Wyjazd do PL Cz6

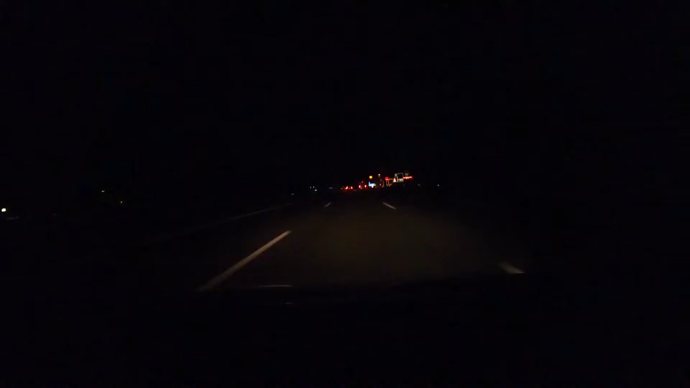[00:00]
O, tu mamy koniec wszystkich zakazów. Jest typ links. 238 km